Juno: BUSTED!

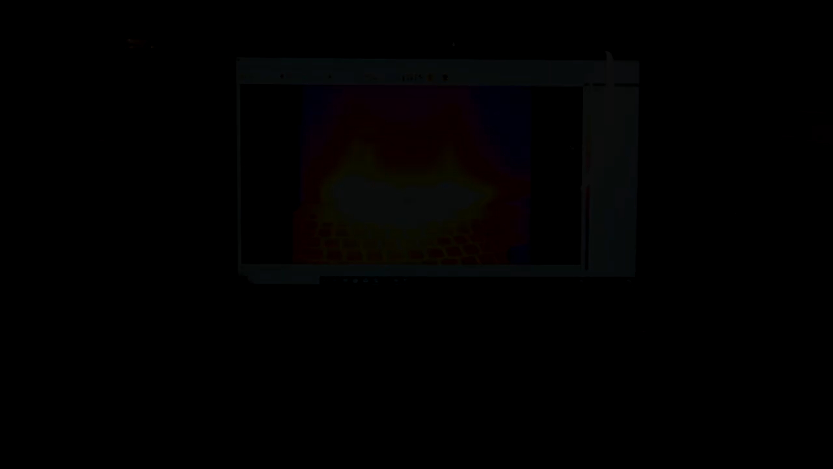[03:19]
So a very quick description on the thermal cameras. They basically turn heat into images. And so I can actually, you know, the colder it is, the darker it appears.
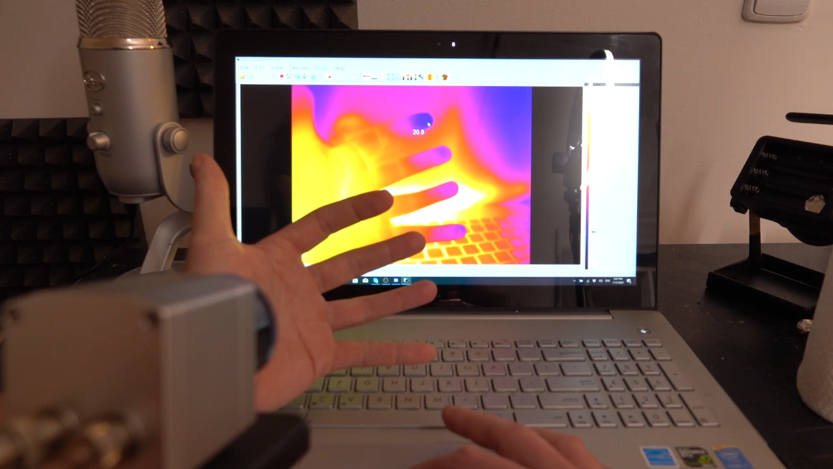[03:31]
So the tip of my finger there, who's been dipped in water at some point, is at 20 degrees, whereas the palm of my hand here is at nearly 30 degrees Celsius. And the computer, obviously, is a little warmer. And other parts of the screen, which are fairly reflective, are, you know, they're not giving true temperatures. The wall's probably giving a true temperature.
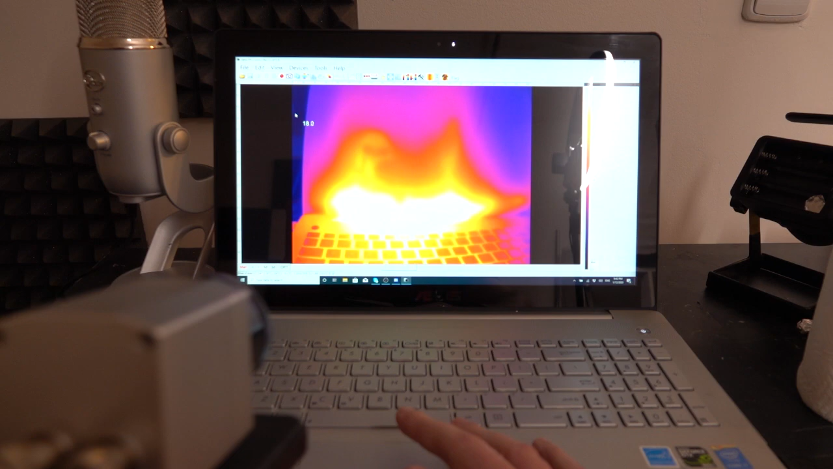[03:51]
If I scroll over to the wall, you'll see it's about, well, 18 and a half degrees.
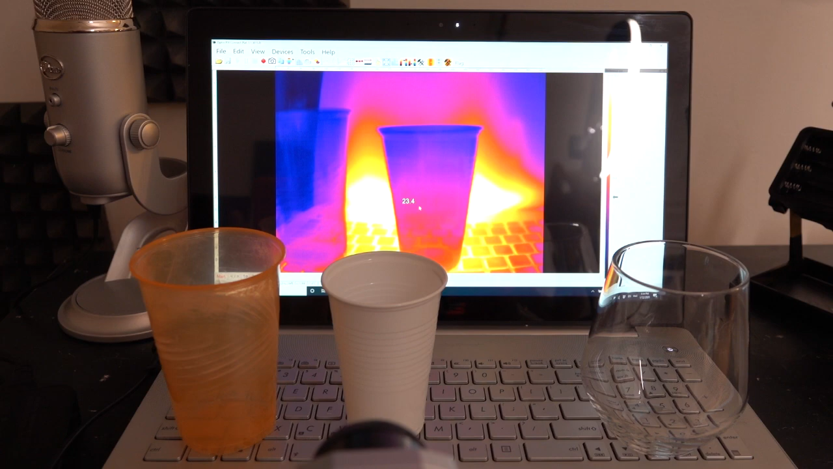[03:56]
Cool. So down here, you've got the infrared camera.
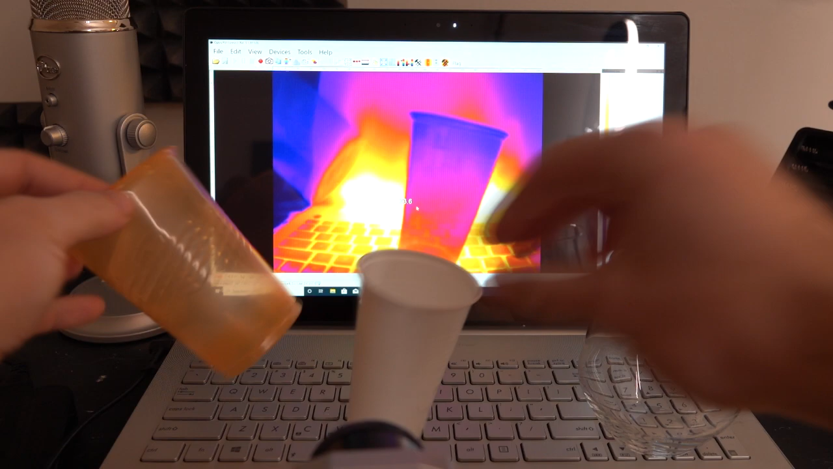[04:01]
And in front of it, we've got some plastic cups, polyethylene. And the reason I know that polyethylene, or one of the reasons, is polyethylene is kind of transparent to the infrared. All right. So if I put my fingers behind here, you'll actually be able to see my fingers through the polyethylene. Or if I stick my finger inside, you'll actually be able to see, you know, through polyethylene. And that's actually true even if the polyethylene is dying in it, like this one does.
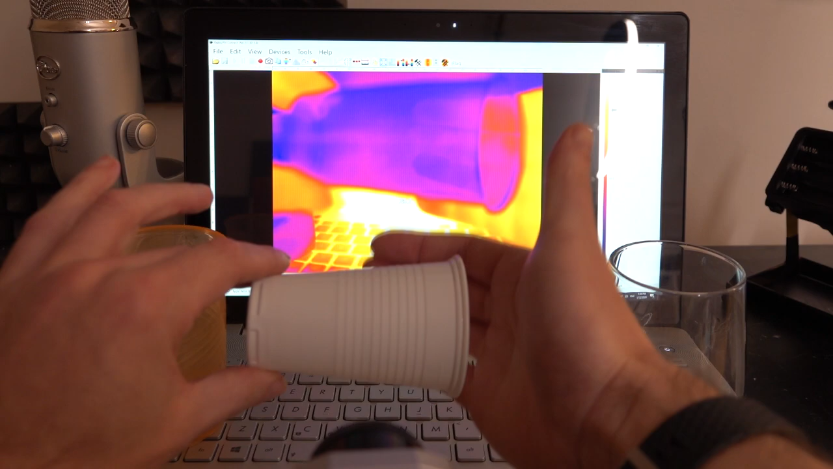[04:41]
You can still see through it. Now, the reason we're not using glass here is because glass
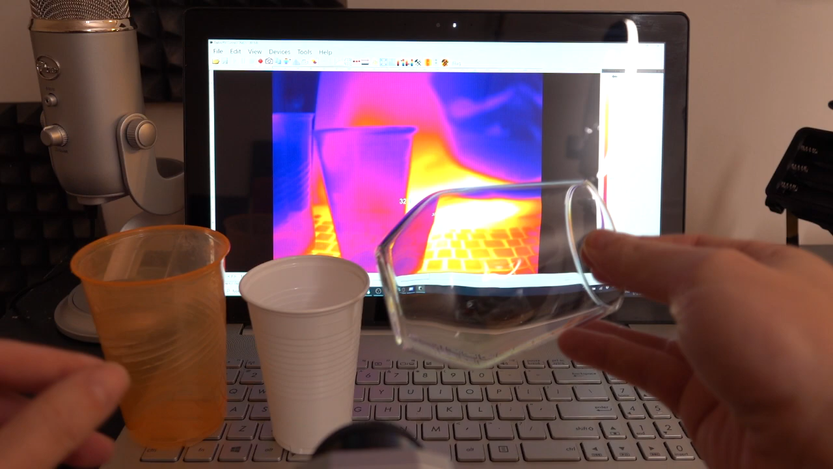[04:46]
is completely opaque to the infrared.
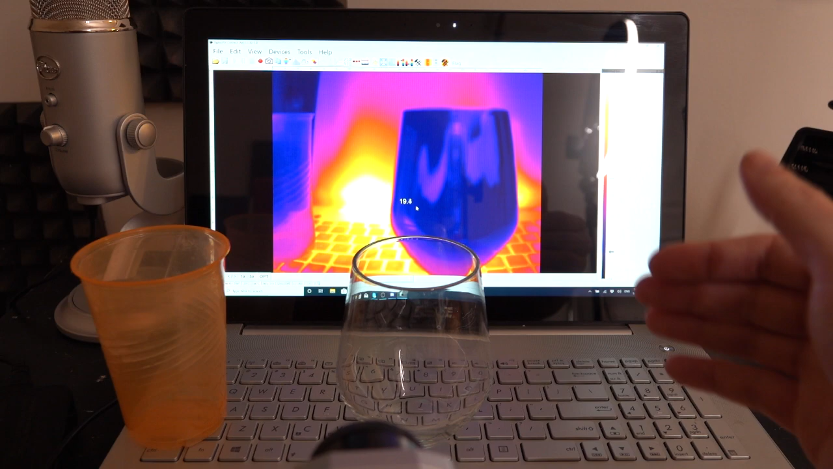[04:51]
So if I stick my finger on the inside there, if I put my fingers on the inside, you will see absolutely nothing.
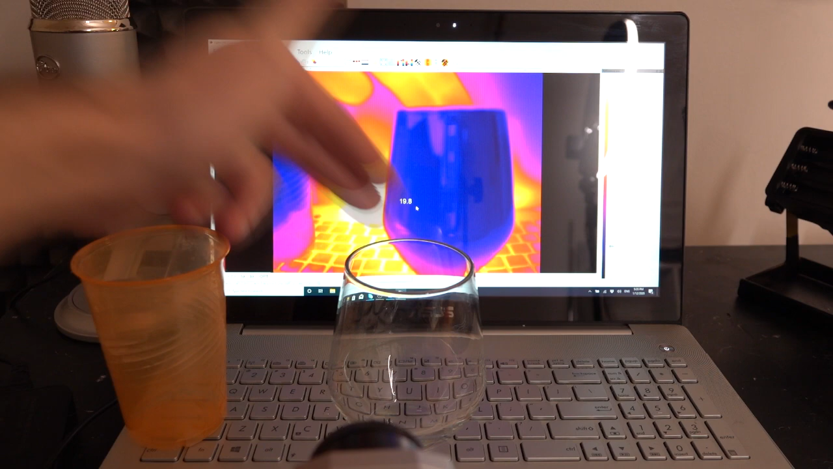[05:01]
So let's be a bit more brave about this.
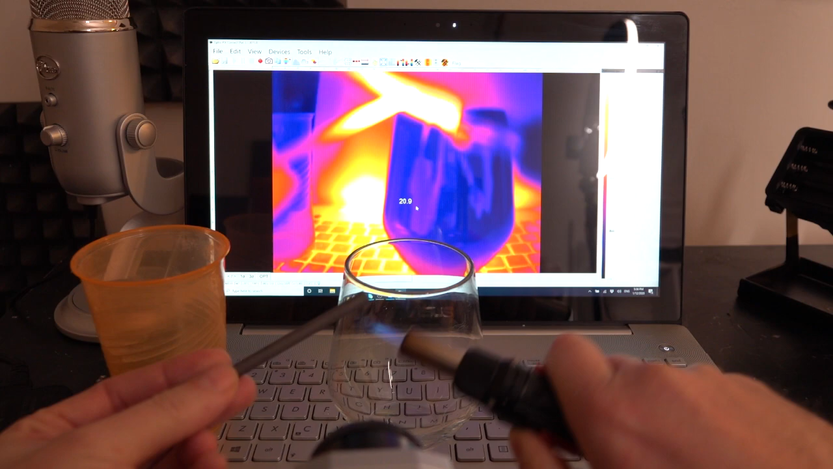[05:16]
This is just so it shows up a little better on the infrared. So there we go.
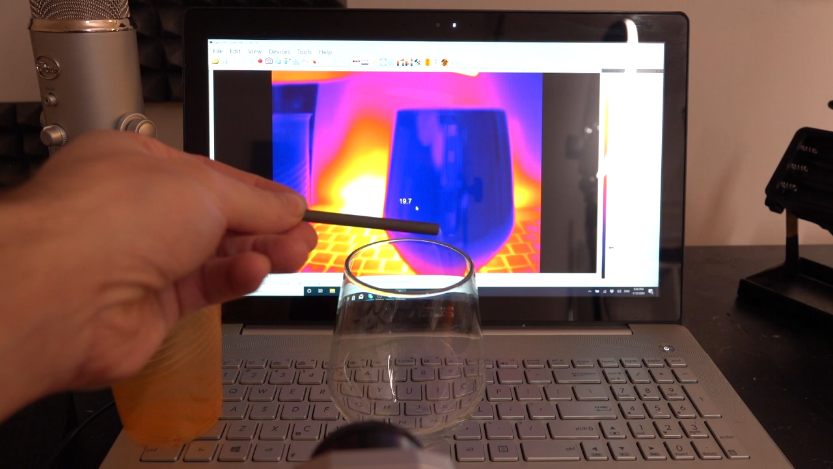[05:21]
There's a nice glowy red thing. And for sticking it inside the glass, it completely vanishes.
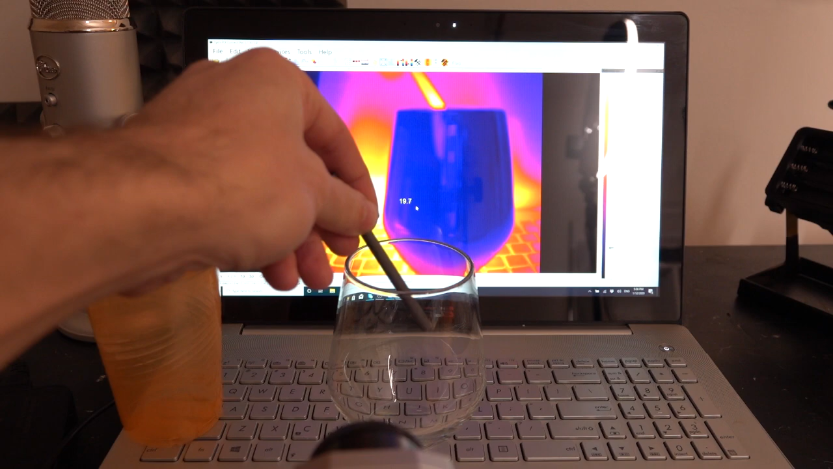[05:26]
All right. So this is equivalent to black for the infrared.
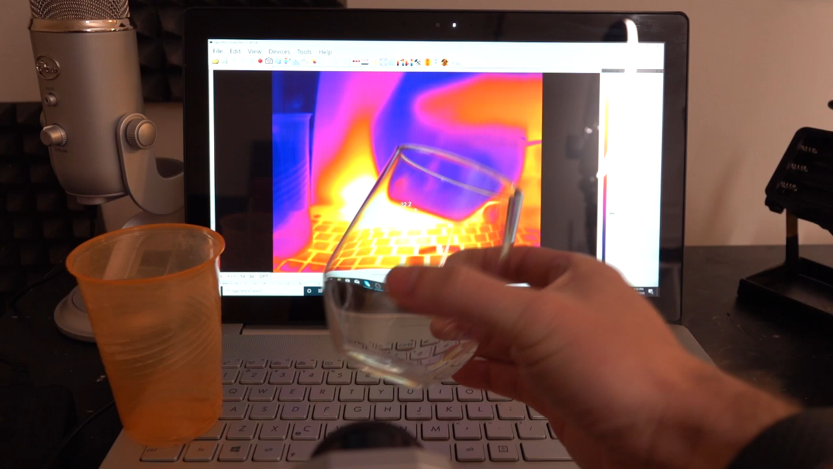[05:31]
So I'll do this again with... You know, you actually sort of see it straight through.
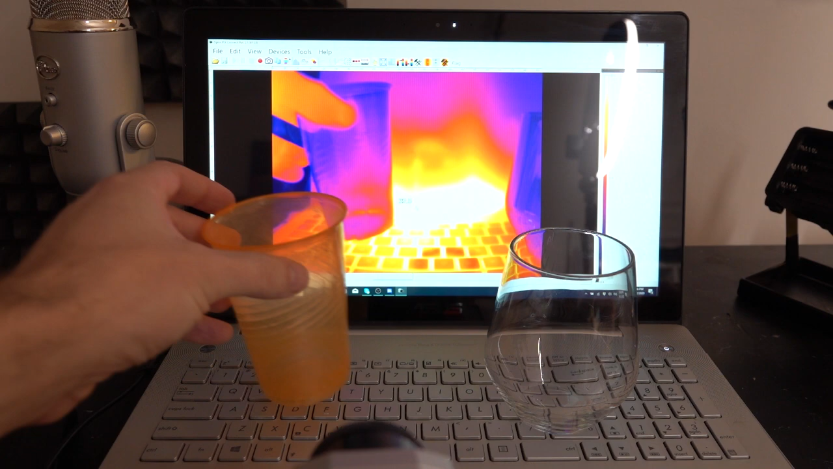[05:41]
Now, with water, if I were to take this... Pouring water over a computer, what can possibly go wrong? Okay.
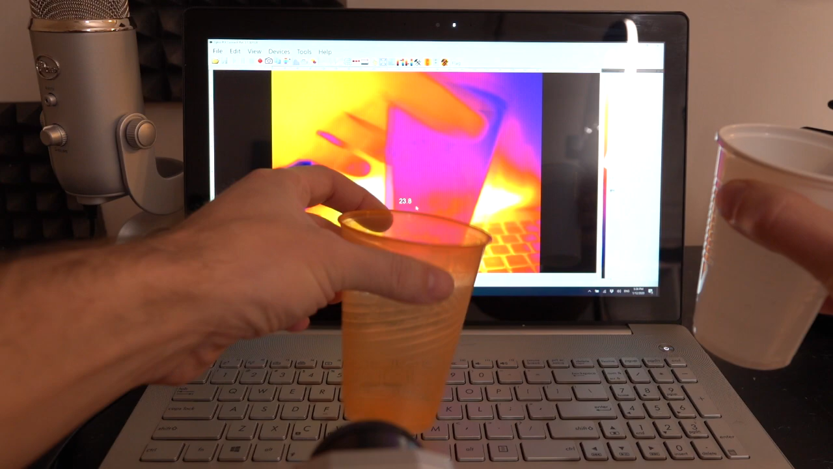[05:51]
So now I'm going to get a cup, which I can see through, and then I'm just going to pour some water in there. Okay. And water is completely...
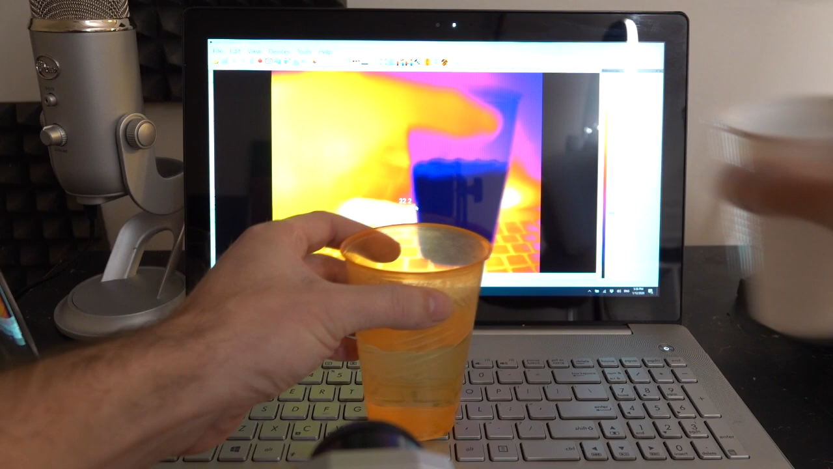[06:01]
It is just completely black in the infrared.
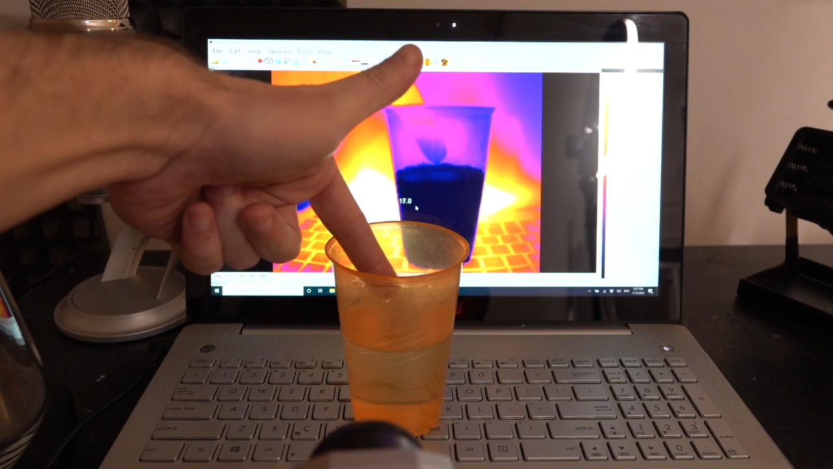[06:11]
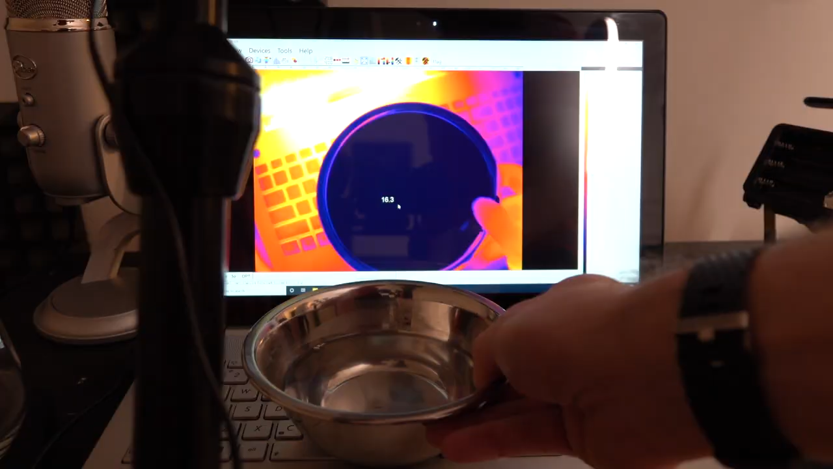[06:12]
Okay. So I've changed it for a bowl of water here.